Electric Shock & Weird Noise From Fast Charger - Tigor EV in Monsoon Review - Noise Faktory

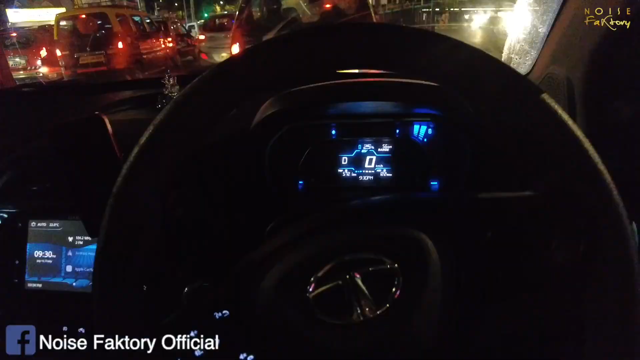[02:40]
ऑलराइट, तो हम लोग मुंबई तो पहुंच गए और मुंबई में जैसे कि आप देख सकते हो बारिश तो है ही नहीं बिल्कुल भी। तो यहाँ पे हम लोग वाटर लॉगिंग वगैरह का कुछ टेस्ट कर नहीं पाएंगे और बिल्कुल ही सूखा है मुंबई।
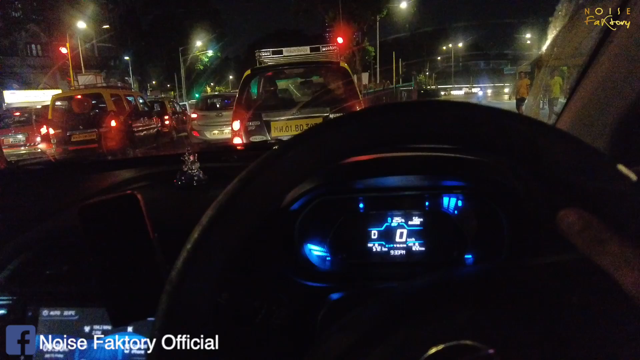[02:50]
एंड वी रीच एट 26%। तो चार लोग हैं गाड़ी में, तो चार लोगों के हिसाब से तो रेंज बहुत ही अमेजिंग दिया है कम्पेयर टू नेक्सॉन।